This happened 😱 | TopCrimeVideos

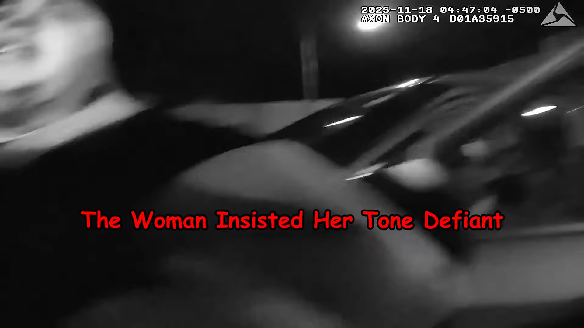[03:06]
The officer, attempting to establish control, reiterated the need for her to step back.
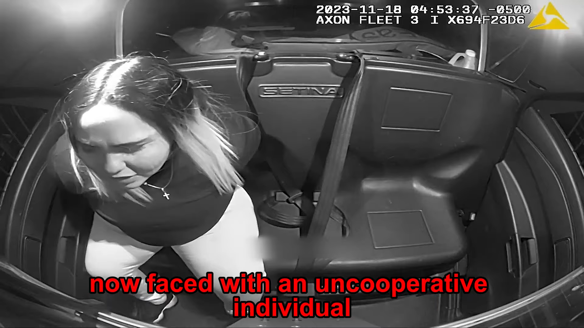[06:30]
The officer, now faced with an uncooperative individual, navigated the challenges of maintaining control
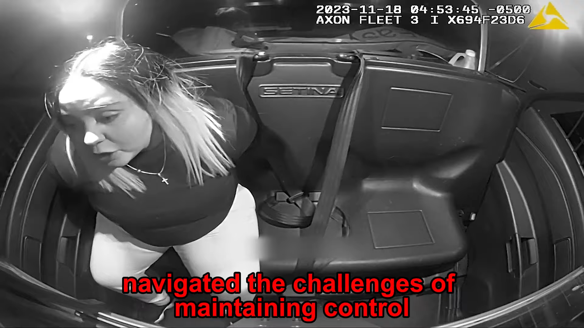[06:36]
and ensuring a safe transport to the police station. I've been asking if you could put the handcuffs in the front.